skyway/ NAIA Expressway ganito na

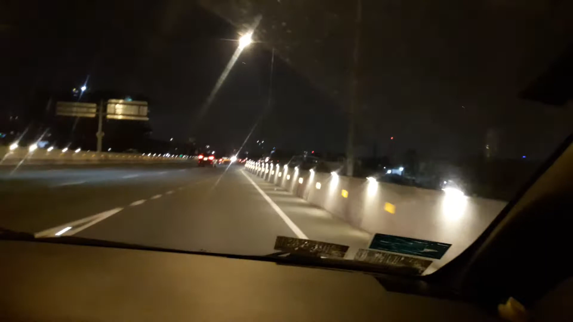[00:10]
Andito tayo guys sa Naiyax Naiyax Mula airport Papunta ang Maynila Or papunta ng Bikutan Papunta ng Labang Ayan guys So Naiyax Skyway So ngayon guys Panahon ng pandemic Hindi masyadong ma-traffic Pero guys Pagpast
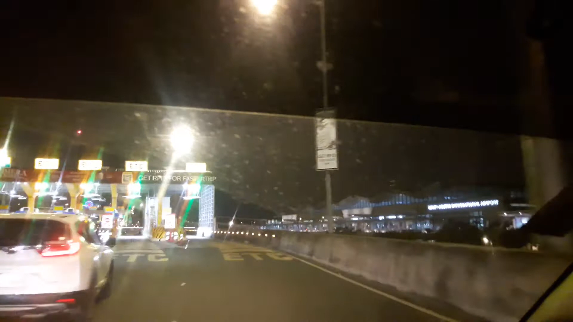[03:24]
Ayan guys, ito tayo sa RFID.
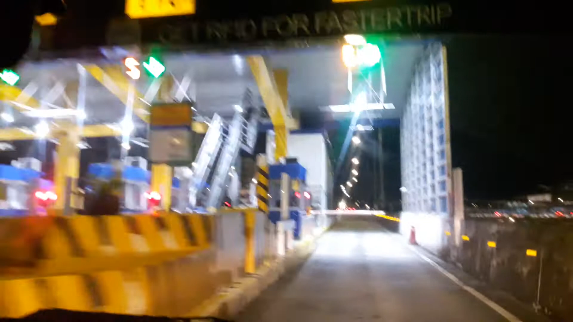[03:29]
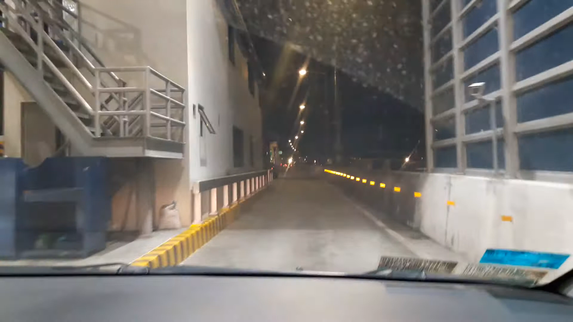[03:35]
Ayan lang Kia Terminal City guys.